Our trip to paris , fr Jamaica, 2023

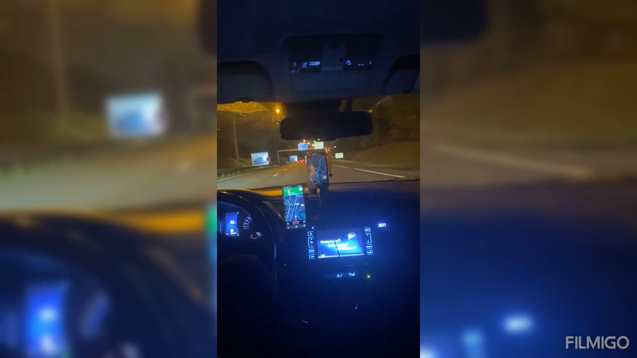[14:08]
oh this is the highway yeah but it's amazing city amazing city right huge yeah really huge nice little white tesla over there got everything out here there's a white tesla electric car look at he do hit the boat what is that for i'll tell you to back off of him